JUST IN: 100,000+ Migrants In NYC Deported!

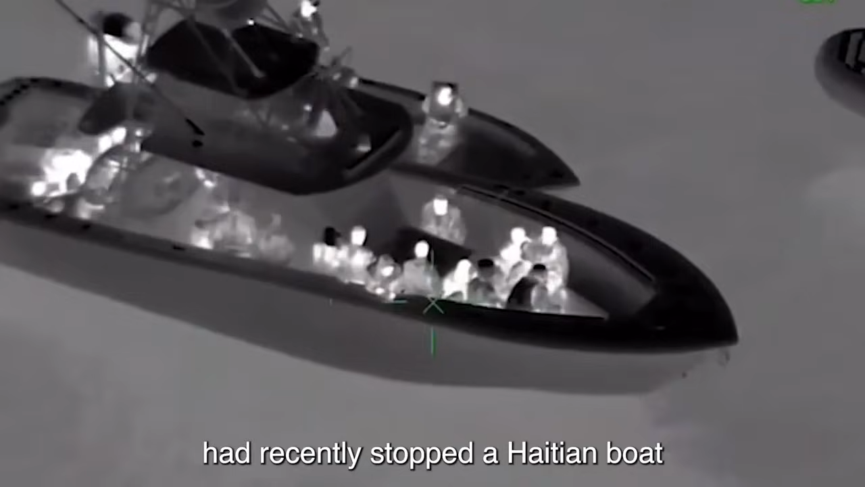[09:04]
discovering 25 individuals inside, five of whom were unaccompanied minors.